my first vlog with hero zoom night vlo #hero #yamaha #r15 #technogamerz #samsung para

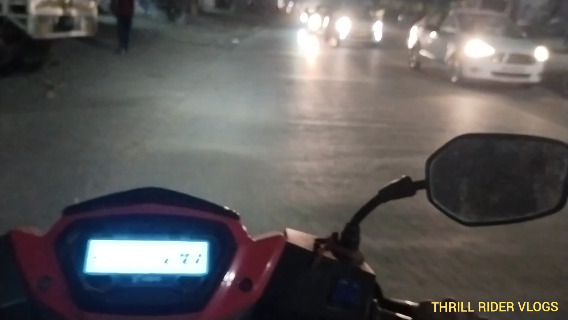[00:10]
सो गाइस वीडियो को एंजॉय करो। अभी हम गाइस सन सिटी की तरफ जा रहे हैं। अभी सामने एक फ्लाई ओवर है बसई का, बस उसके ऊपर चढ़ के नीचे उतरना है। फिर सन सिटी पहुँच जाएंगे, फिर वहाँ पर जैक को घुमाएंगे, ठीक है? जी आ चुका है फ्लाई ओवर।
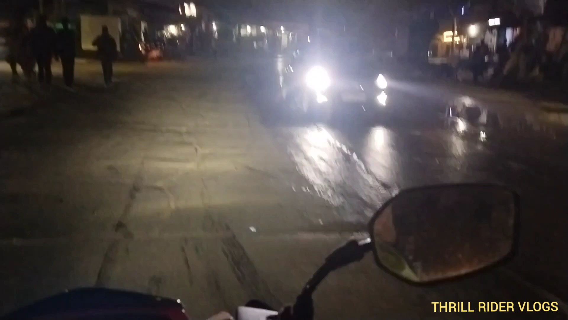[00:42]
आज तो ठंड भी नहीं है आज। कल हमने सोचा था वीडियो बनाएंगे,
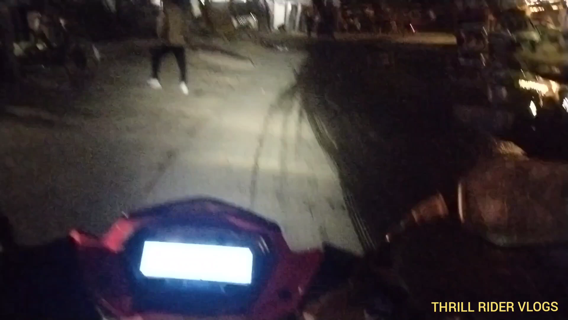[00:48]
लेकिन खैर ठंड बहुत थी तो कल वीडियो बना पॉसिबल नहीं हो पाए बनाना।
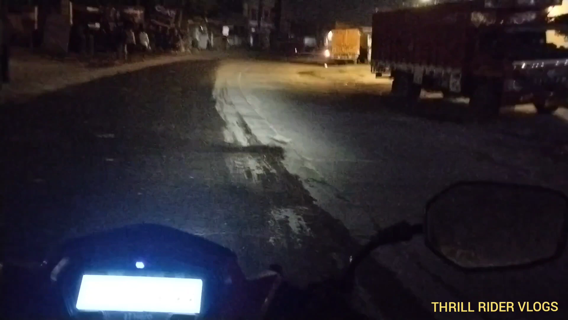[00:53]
भाई चढ़ चुके हैं फ्लाई ओवर पे।
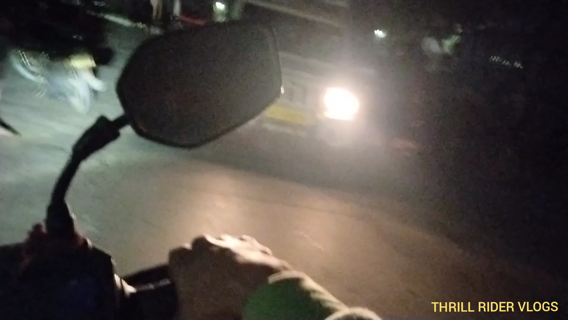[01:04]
अरे भाई बोलेरो वाला,
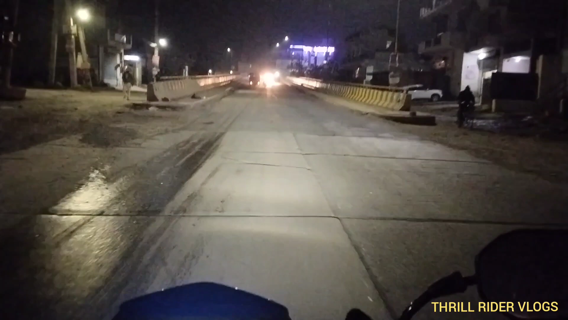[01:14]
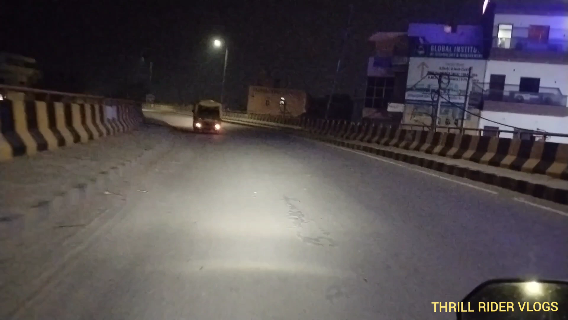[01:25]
ये है देखो बस का फ्लाई ओवर। हाँ सर, थोड़ा सा आगे जाने बस, फिर आ जाएगा।
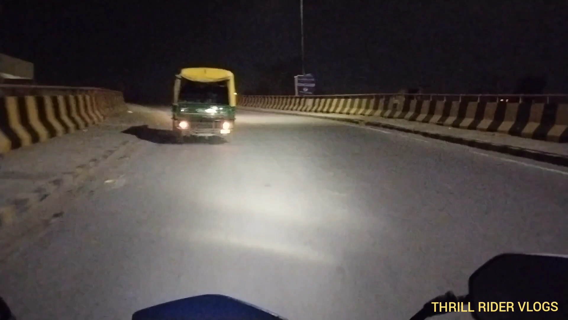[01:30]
थोड़ा भगाते हैं गाइस।
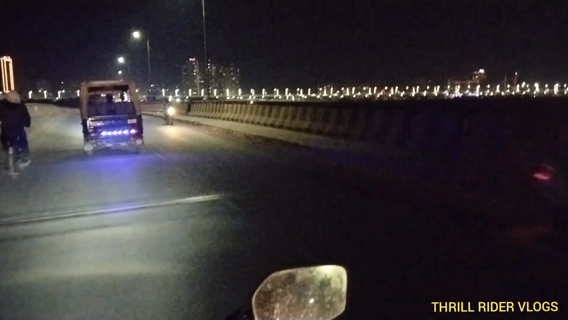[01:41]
देखो ये द्वारका एक्सप्रेस वे, यहाँ का सबसे बड़ा वो फ्लाई ओवर।
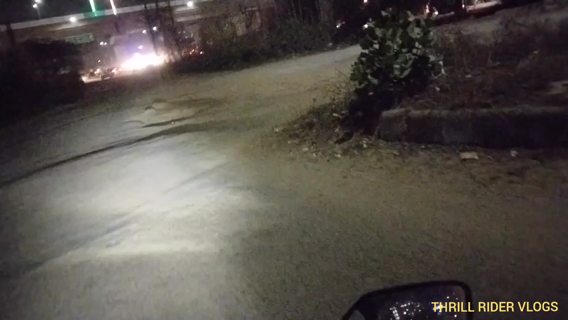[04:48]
पुलिस है शायद, नहीं एम्बुलेंस है।
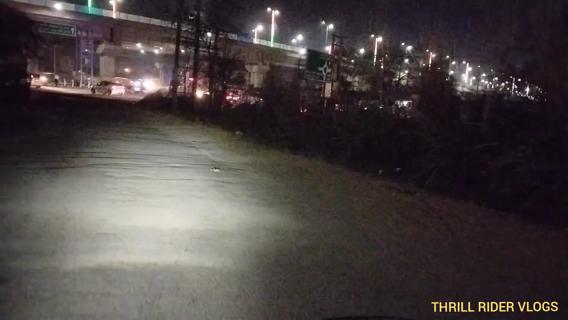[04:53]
यहाँ से बस आई के लिए जाना है, बस 4 मिनट का रास्ता है, पहुँच जाएंगे फिर।